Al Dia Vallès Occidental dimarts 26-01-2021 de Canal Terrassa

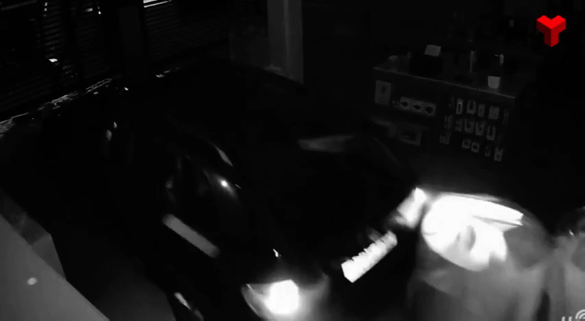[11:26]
De fet, des que l'establiment està ubicat en aquest carrer no fa encara dos anys ja els han robat quatre vegades.
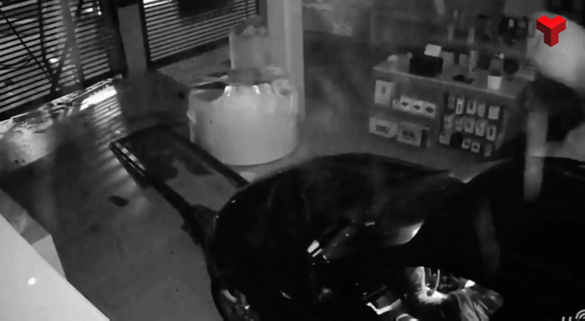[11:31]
Els llades van provocar nombroses destrosses i es van endur tot tipus de material informàtic que estaria valorat en uns 100.000 euros.